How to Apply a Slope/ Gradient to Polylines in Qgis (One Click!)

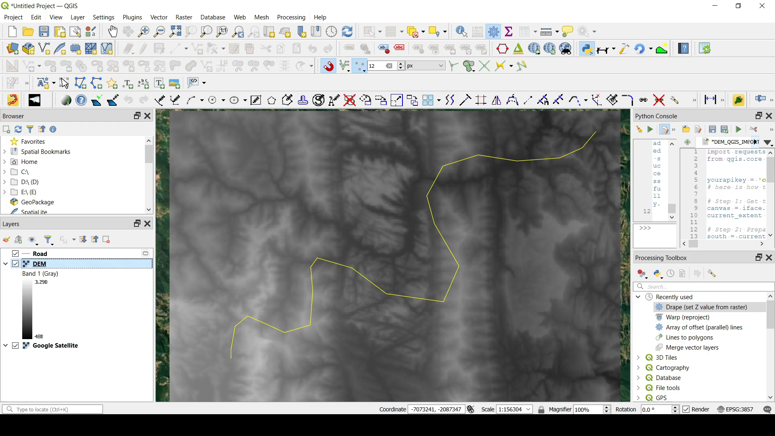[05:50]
systems but it's a good thing to show you here guys how you can reproject the DEM to a different system.
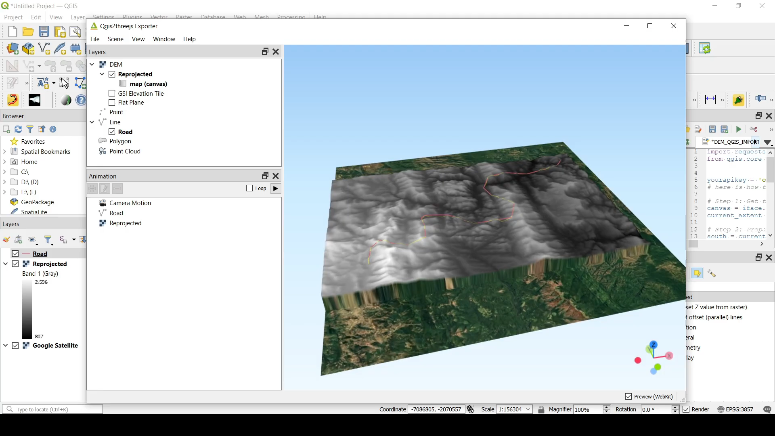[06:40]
And now let's take a look at the DEM and you can see that it's looking good. So now if I move this down here if I want to like see the
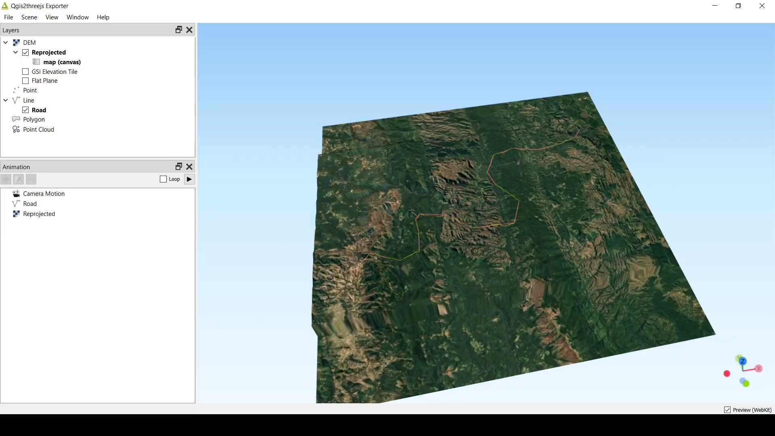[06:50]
you know the different you want to see let's say the satellite image that's how you do it.
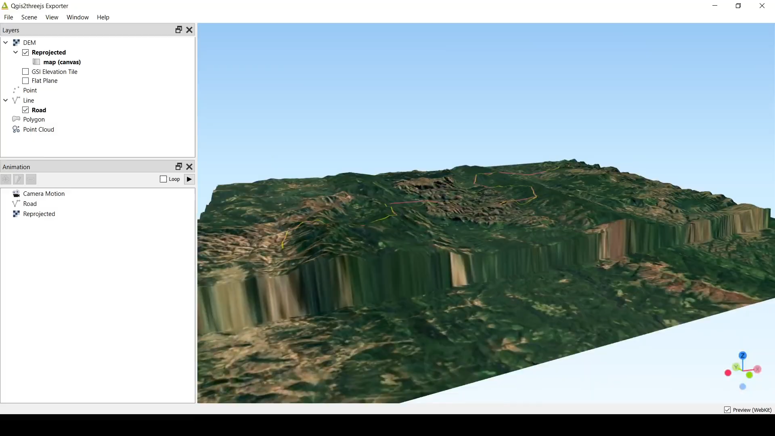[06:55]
But now we're not interested in this anymore it's just want to show you how that polyline is now in like we have like different elevations there.